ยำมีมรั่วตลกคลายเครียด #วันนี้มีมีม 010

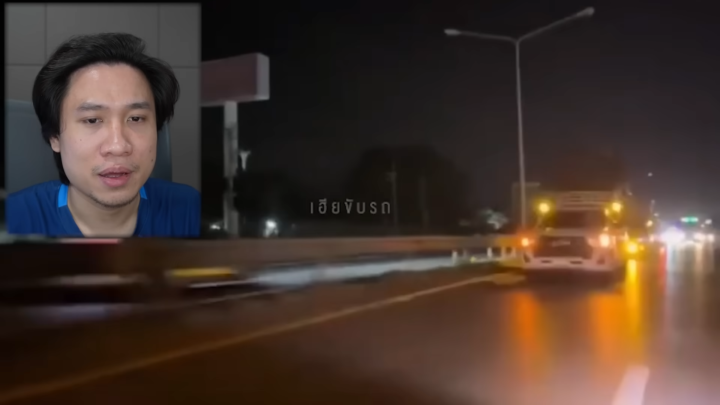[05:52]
โอ้โหเปิดไฟกับพริบด้วย